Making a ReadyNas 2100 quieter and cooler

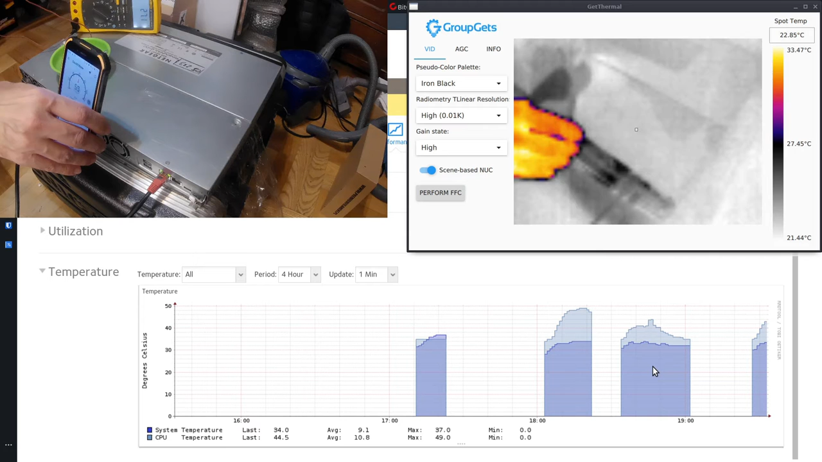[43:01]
On screen: spot 22.85°C, scale top 33.47°C, scale bottom 21.44°C
The air coming out is reasonable.
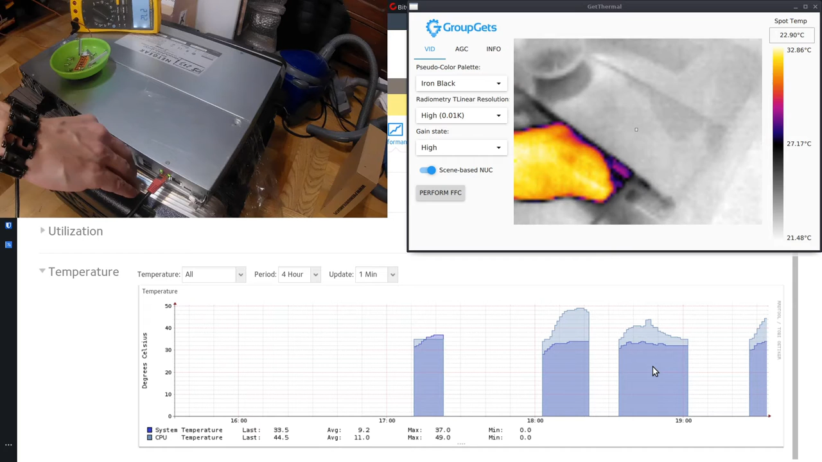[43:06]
On screen: spot 22.90°C, scale top 32.86°C, scale bottom 21.48°C
So what I'm going to assume here is that we are not only
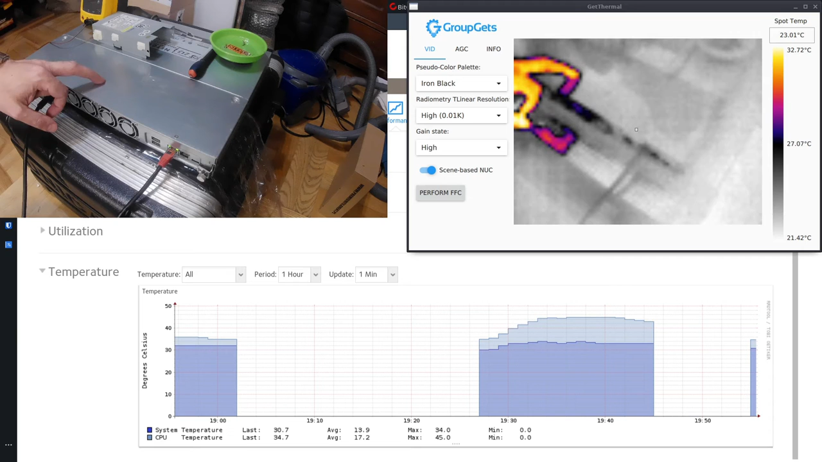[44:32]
On screen: spot 23.01°C, scale top 32.72°C, scale bottom 21.42°C
I'm running a database tool which is essentially hammering the two drives in here. They are under constant load. And we'll see what it does overnight. All right, sit rep. We have been running for an hour and a half and it looks to be stabilizing.